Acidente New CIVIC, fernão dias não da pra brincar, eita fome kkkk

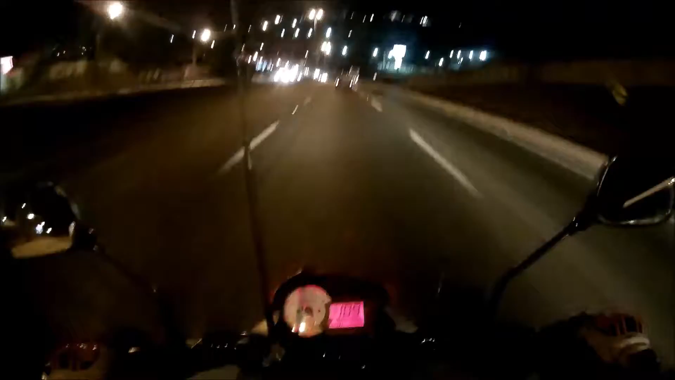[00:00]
Espera aí que o áudio esteja ficando melhor Eu estou falando mais alto Meio gritando Ih, deu ruim do lado de cá também Galera